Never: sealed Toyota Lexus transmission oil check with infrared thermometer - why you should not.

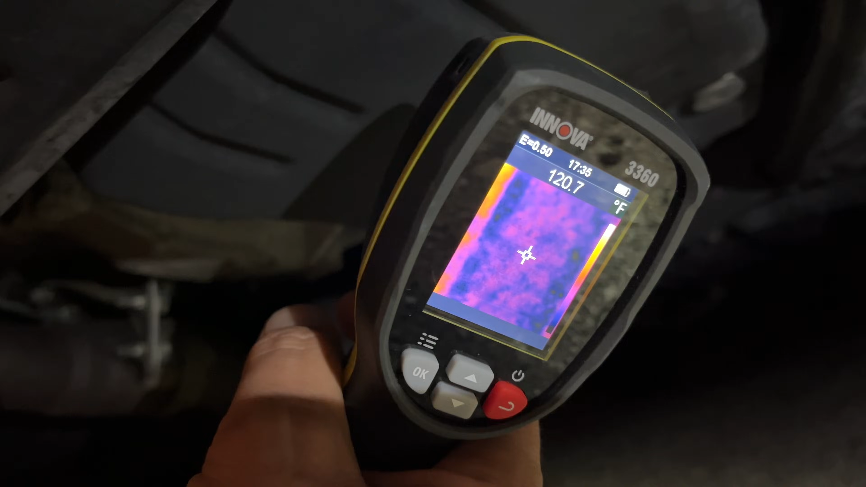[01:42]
On screen: spot 120.7°F
120 so it kind of varies
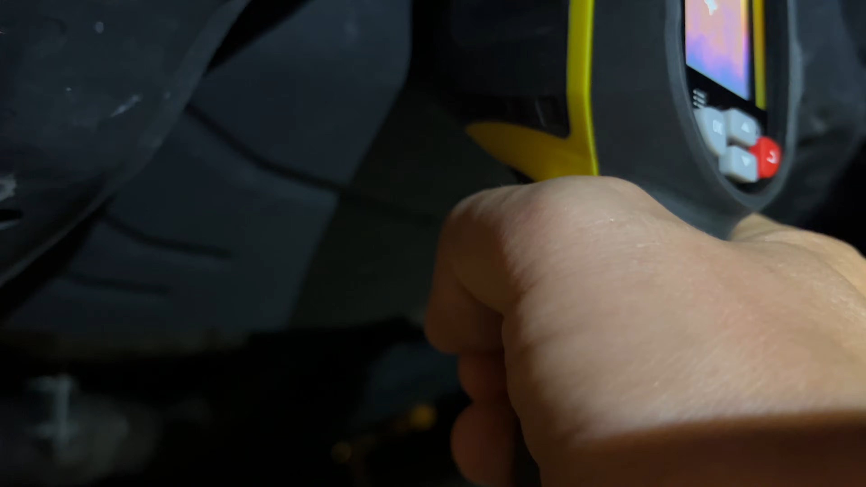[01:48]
let's try on the side 122 okay on the side 126
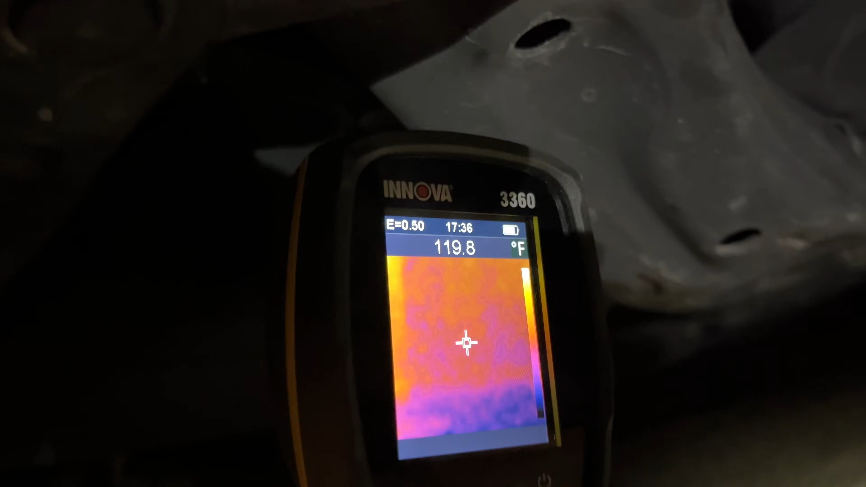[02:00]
On screen: spot 119.8°F
121 all right I'm gonna try to hold it steady and see as you can see even trying to get the constant reading is
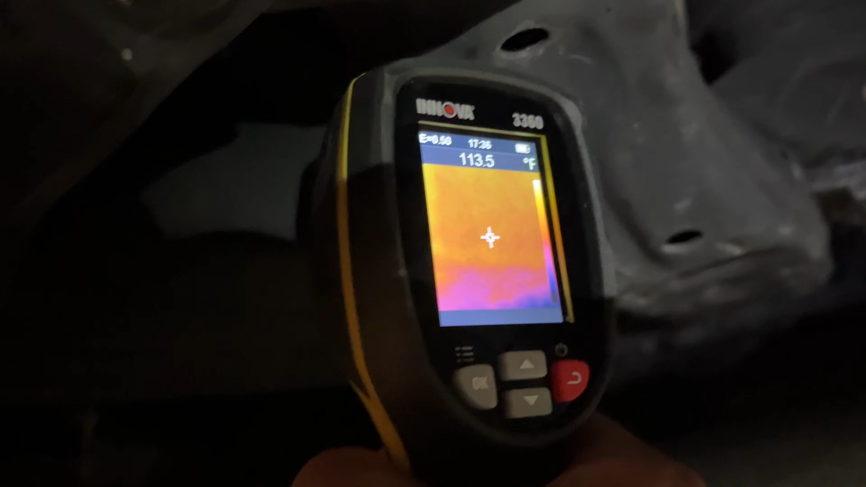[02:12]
On screen: spot 113.5°F
quite a bit of a challenge so we've got 115 on average all right
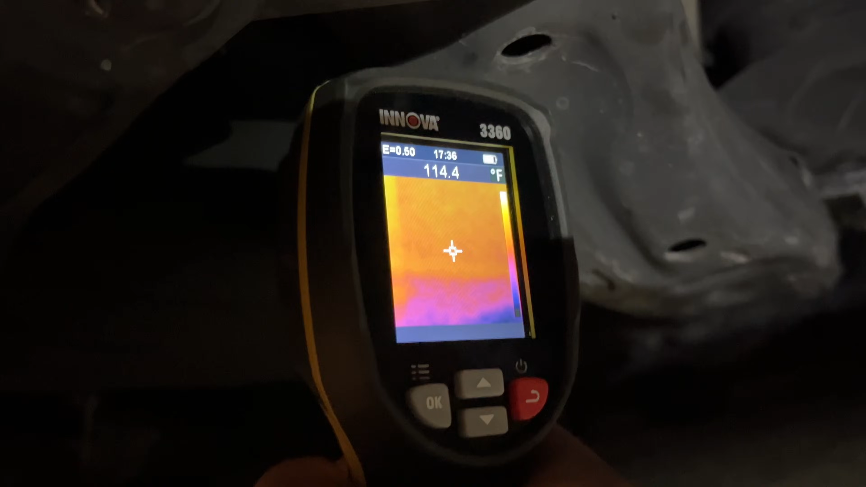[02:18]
On screen: spot 114.4°F
so it shows you less 114 115 once again on the bottom a little bit more a little bit more so let's say the range is between
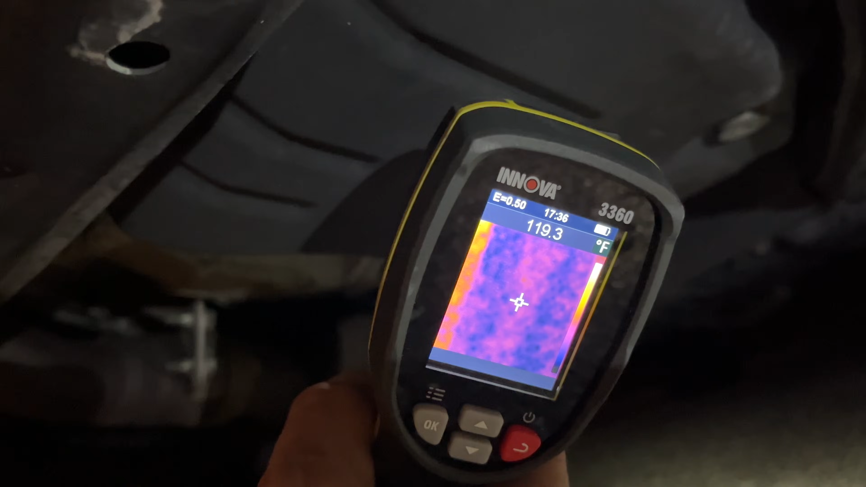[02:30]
On screen: spot 119.3°F
114 and 120 which is in itself is quite a bit too much